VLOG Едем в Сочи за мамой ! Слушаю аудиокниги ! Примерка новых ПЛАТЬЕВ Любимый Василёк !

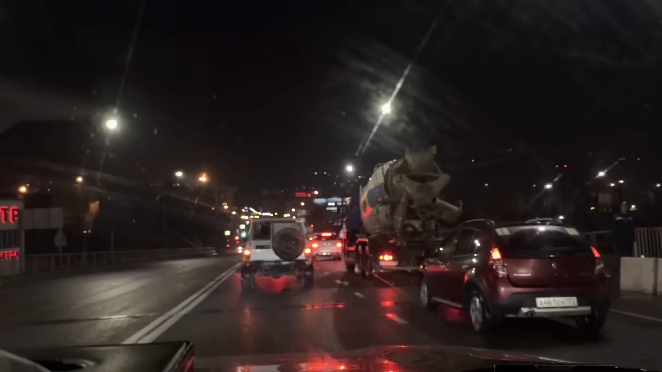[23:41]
Я не знаю, как здесь люди живут, я не знаю, честно. Это очень, очень неприятный запах, это нефтепереработка. Ну вот просто, даже смотрите, не покажет, наверное, камера.
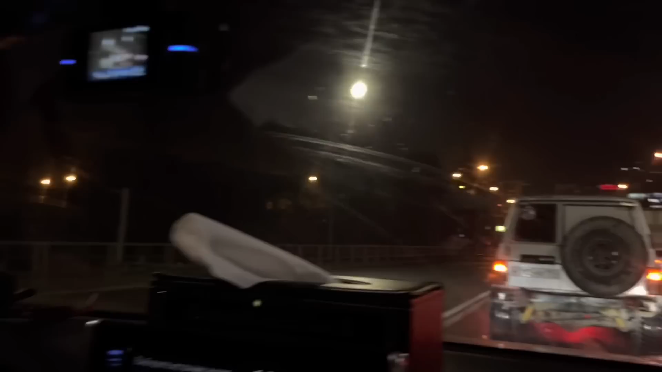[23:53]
Такая завеса, да, Леша, висит вот здесь, вот особенно. Ну, немножко, да. Мне кажется, даже в Челябинске не такой противный запах, как здесь.
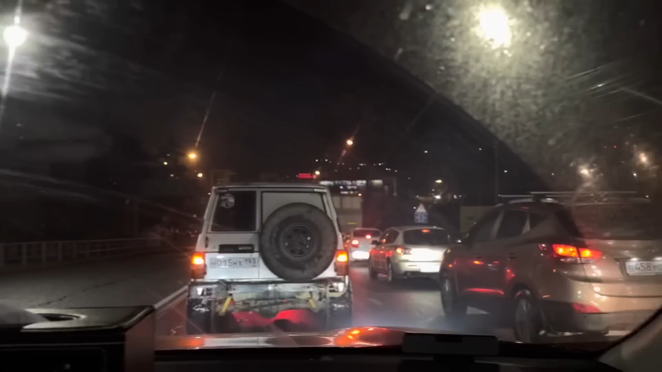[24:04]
Ну, он такой неприятный. Я не знаю, более ли он вреден для людей, чем в Челябинске. Но здесь пахнет очень нехорошо. Прям очень нехорошо, смотрите. Ну, и от машин тоже смог. Мы заехали на Роснефть, наконец-то.